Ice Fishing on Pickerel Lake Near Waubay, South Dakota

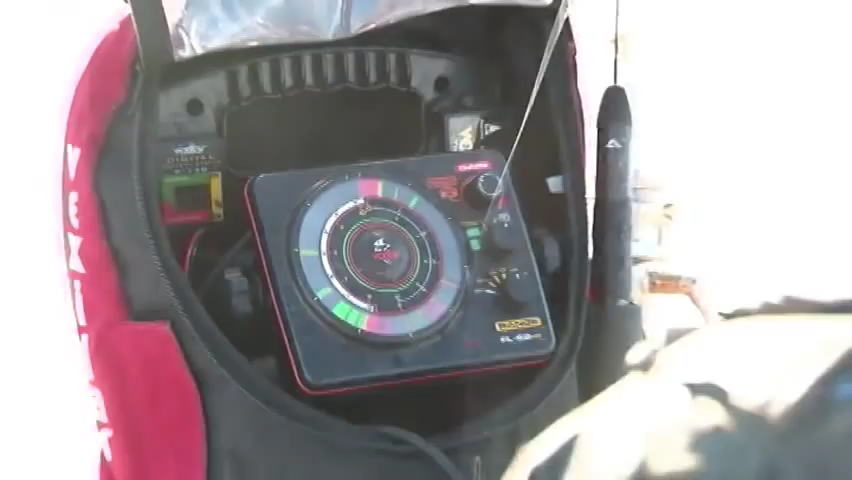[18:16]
red line usually And your lure is a bright red line and the two merge together The line expands And when they're active
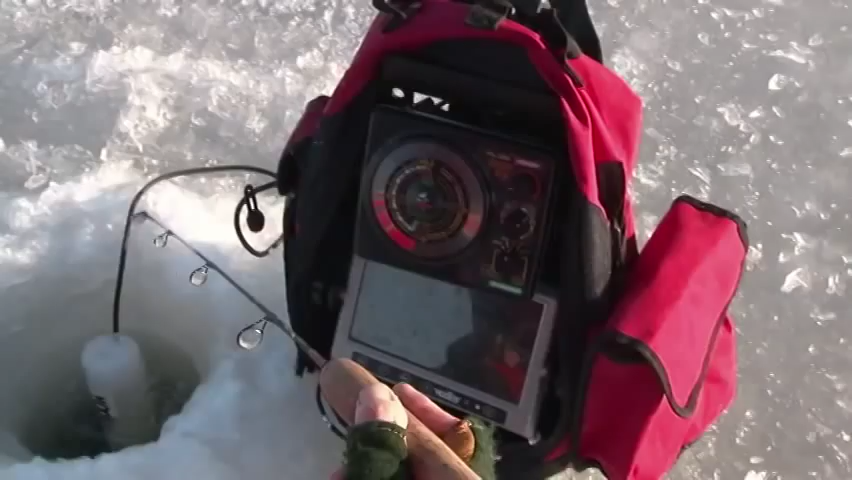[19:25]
We got his fish stacked off the bottom That's my lure just above him I'm gonna drop it down into him
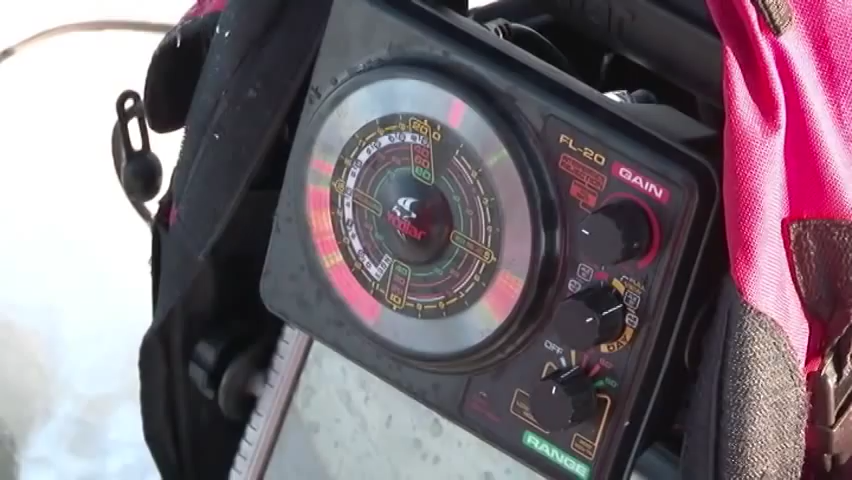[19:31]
They've been pretty slow biters